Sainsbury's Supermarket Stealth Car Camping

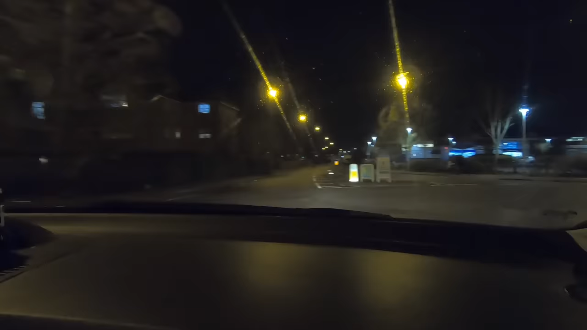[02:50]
Oh, awesome, they've got petrol here, there's a fresh kitchen, an Argos, a Habitat, a 2, no idea what that is.
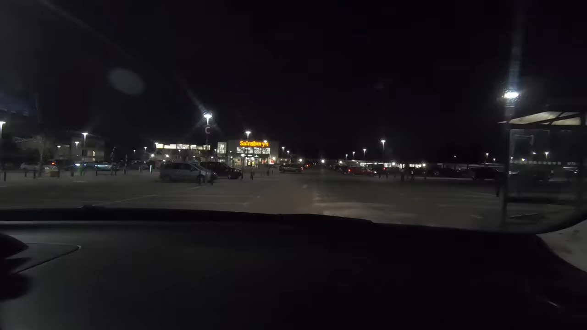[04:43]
Oh, yeah. No light there. That is nice.